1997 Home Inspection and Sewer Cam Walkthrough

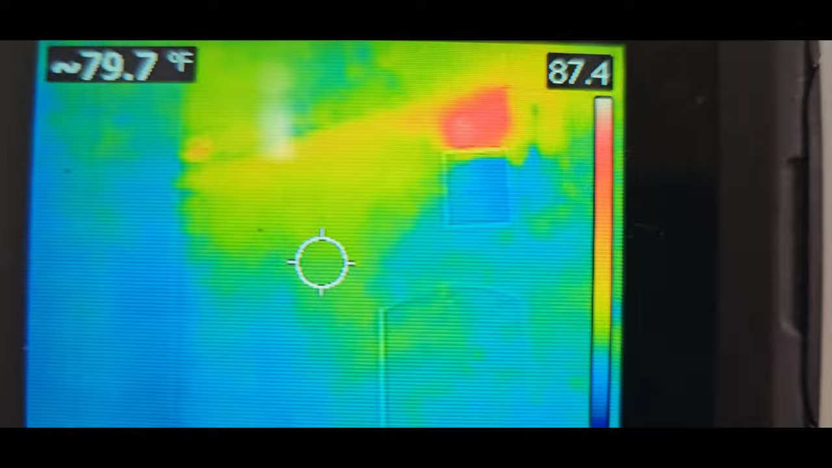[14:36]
On screen: spot 79.7°F
So we're actually missing a little bit of insulation, it looks like,
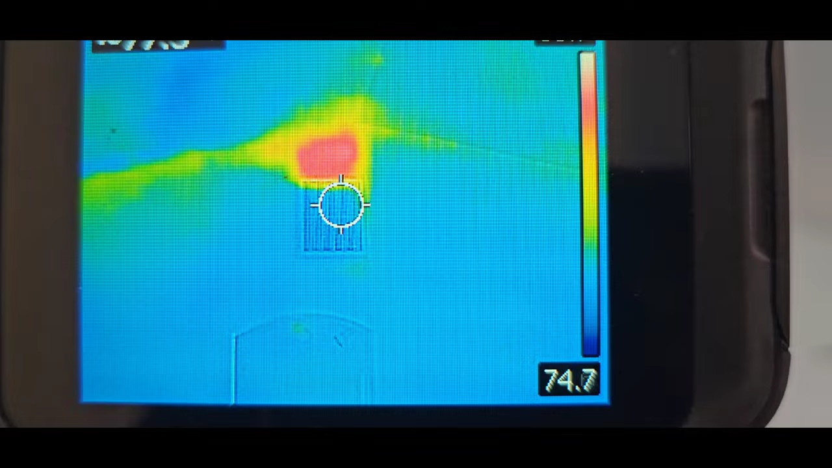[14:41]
above that air return, above that filter.
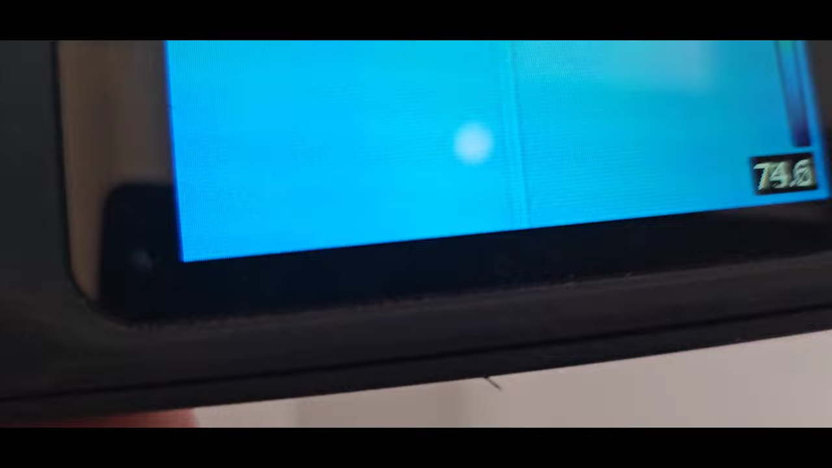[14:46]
When it's nice and square like that, it's usually easy to tell that it's insulation.
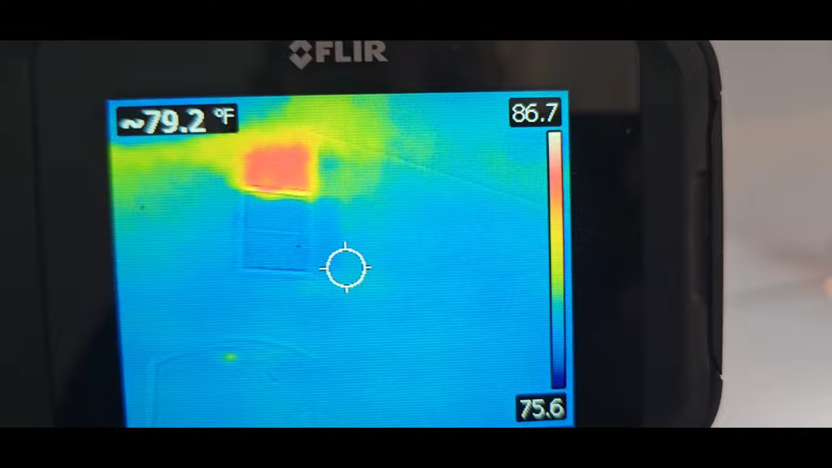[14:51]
On screen: spot 79.2°F
So vaulted ceiling, always want to check these areas.
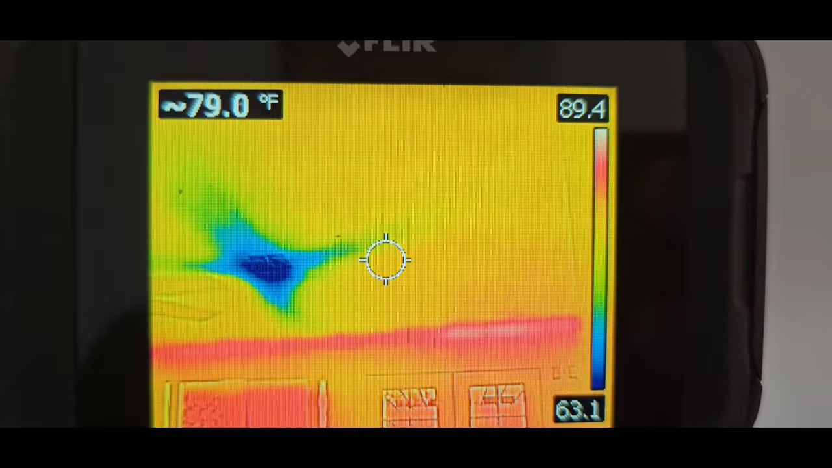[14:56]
On screen: spot 79.0°F
There's your air register, hot area right there where the ceiling and the patio meet, or the ceiling and the wall.
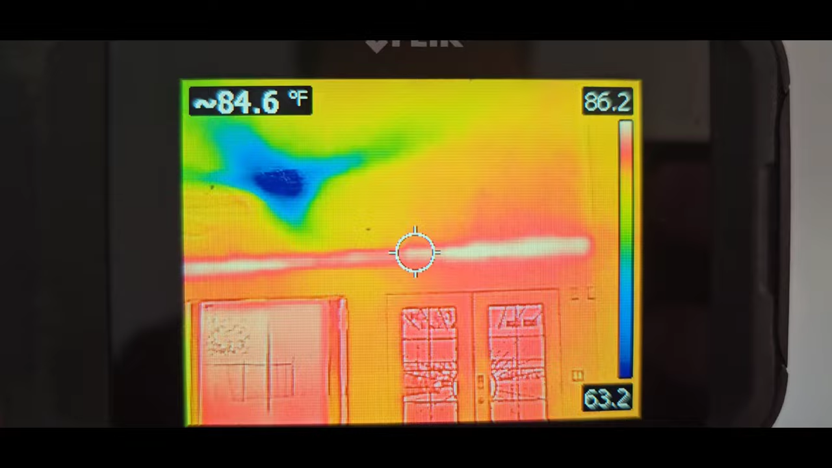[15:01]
On screen: spot 84.6°F
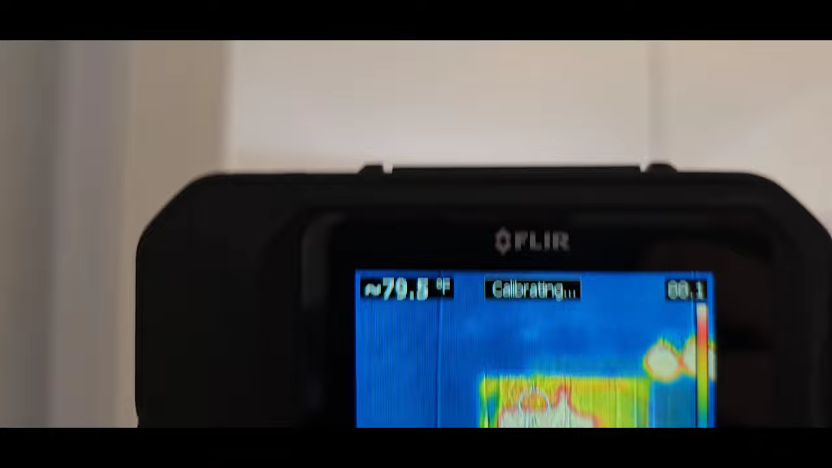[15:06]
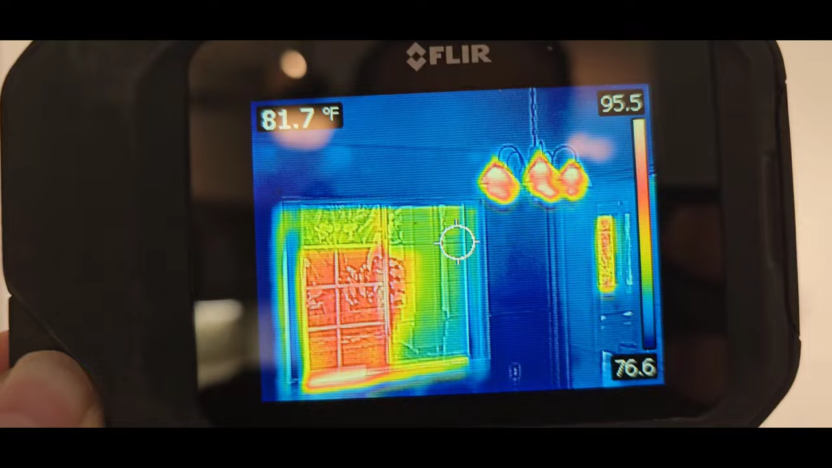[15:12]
On screen: spot 81.7°F
So that's not actually heat, that's just a reflection.
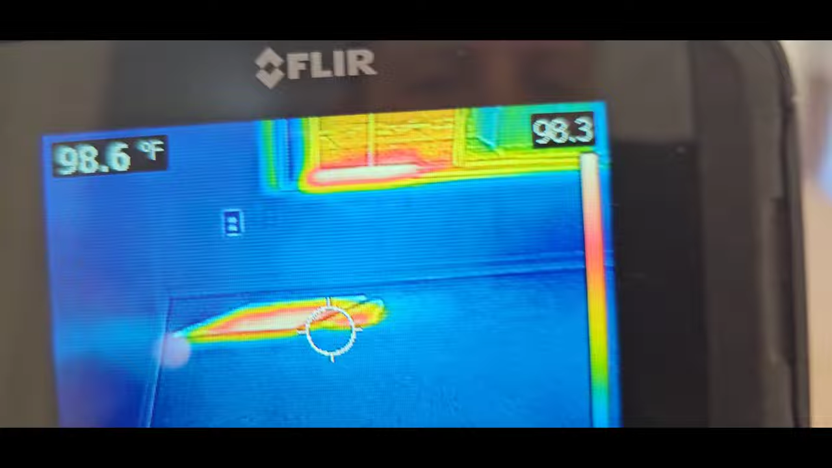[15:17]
On screen: spot 98.6°F
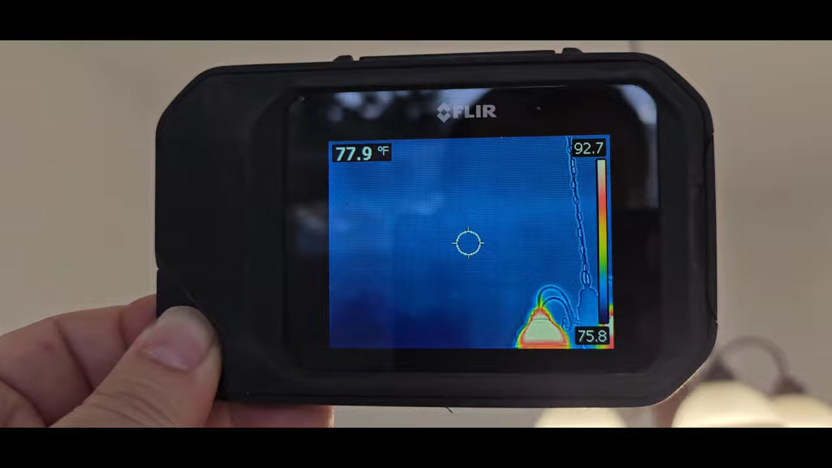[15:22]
On screen: spot 77.9°F
Sometimes thermal cameras can give off false positives or different temperatures. It looks like it's a different temperature, it's actually just a emissive surface.